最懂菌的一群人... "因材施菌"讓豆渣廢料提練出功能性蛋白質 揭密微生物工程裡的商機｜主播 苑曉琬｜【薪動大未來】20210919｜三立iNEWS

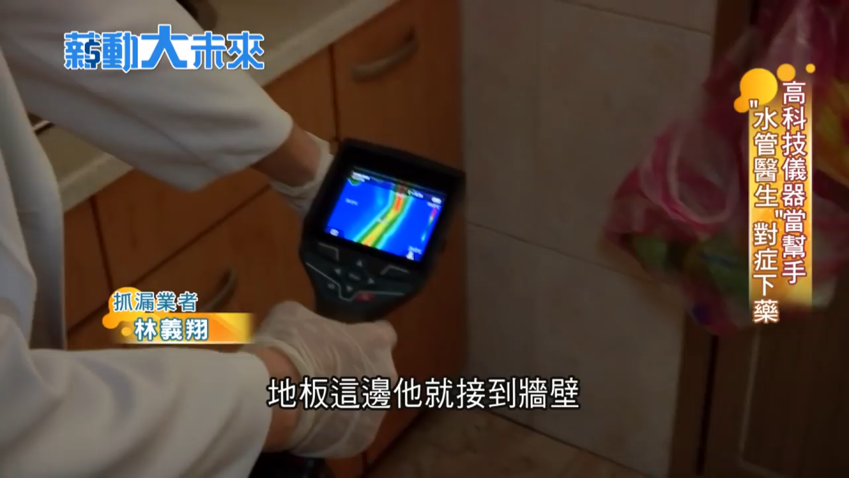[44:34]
它就接在牆壁看到沒有那如果你真的怕沒有辦法確定的話那我們
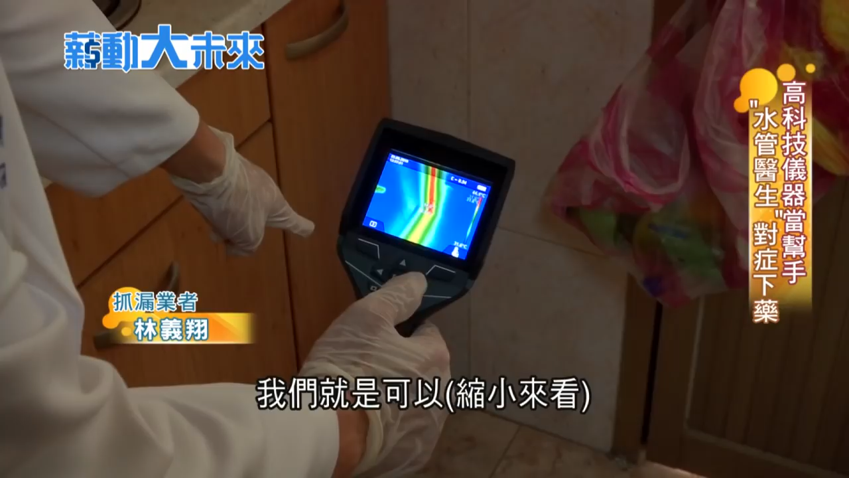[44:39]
就是可以就是用那個擺脫過去的悄悄打打不破壞就能隔空看
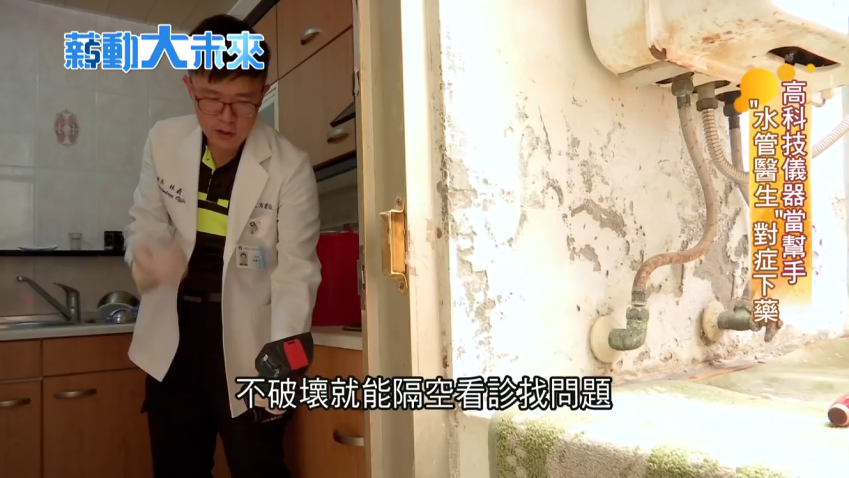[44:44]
診找問題用紅外線熱顯像儀沿著牆壁仔細掃描人水熱水管線無所遁形
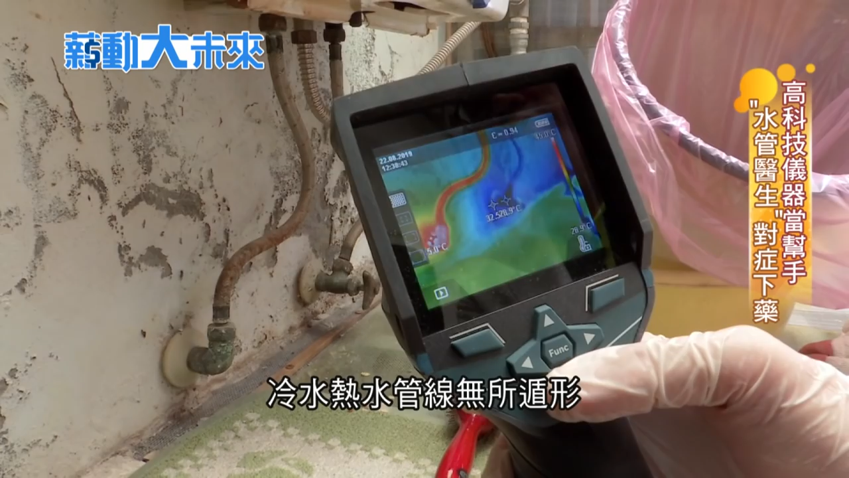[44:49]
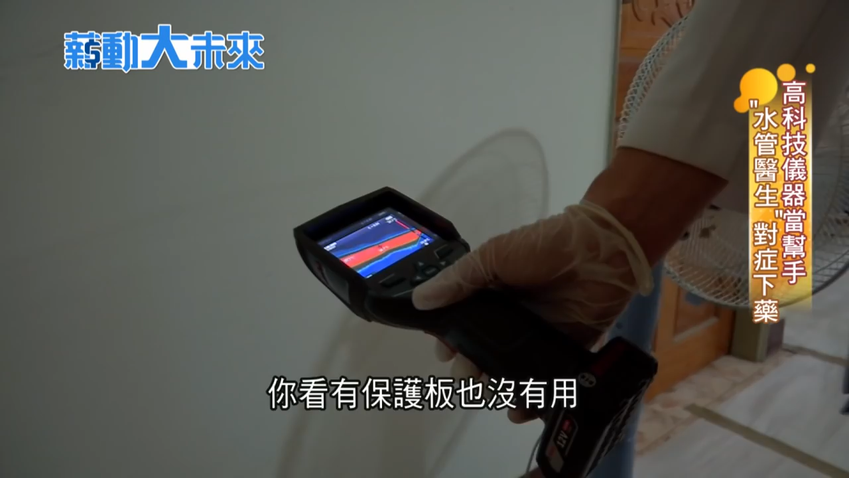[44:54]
你看有保護板有沒有用因為還是看得到用水管專屬的X光機整體掃描一圈再來
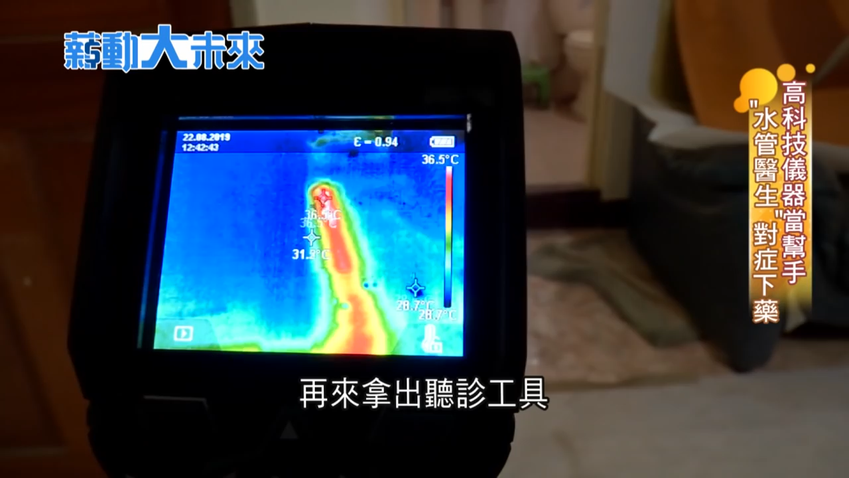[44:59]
On screen: scale top 36.5°C
拿出聽診工具即一步抓出漏水源頭你的左右耳的部分它的是不是是不是有聲音